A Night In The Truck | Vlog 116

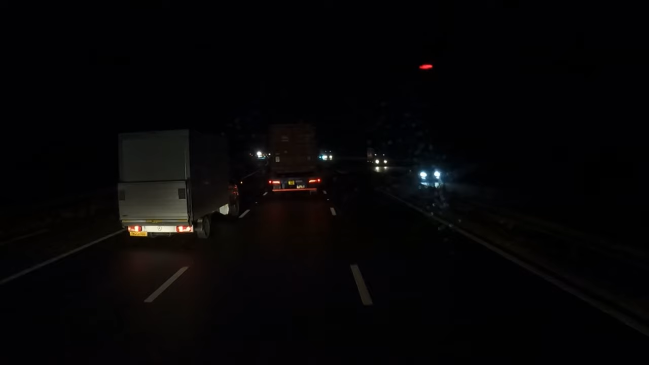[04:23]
I think there's been an accident over here as well. Well, the traffic's come to a bit of a halt. They need some street lights down this way. It's so dark. I mean, how has somebody else not crashed into that?
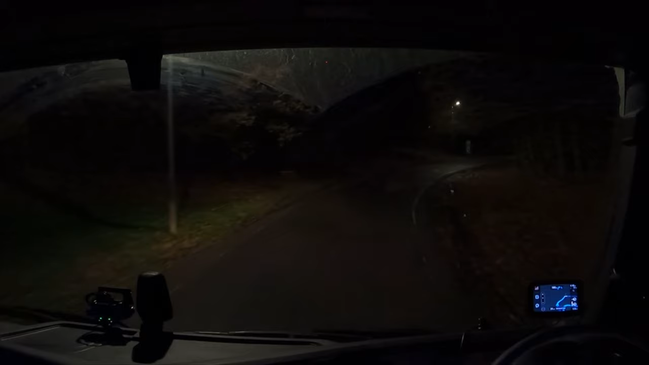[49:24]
So I'm hoping I've got plenty of space. Ideally, I should have been here for 5. Schedule 0035076 has been added to your list of schedules. No need to action this right now, but please check your schedule list at your earliest convenience. Yeah, there's plenty of spaces there. Alright. Let's see if there's anything that I can...
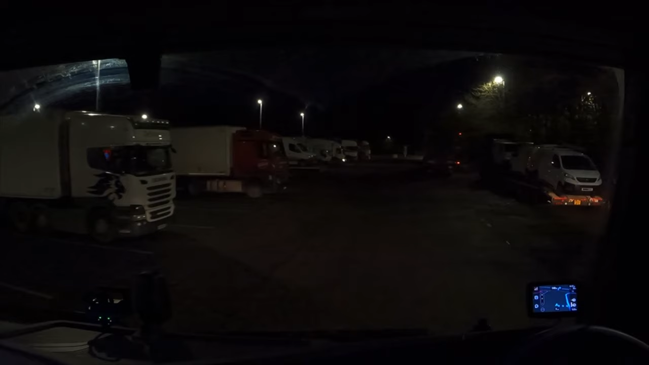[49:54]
Anywhere I can go. I won't mind underneath these lights here on the right hand side. Nicely lit up, isn't it? Oh, Perfect. Oh wait, no, there's a little shrub there.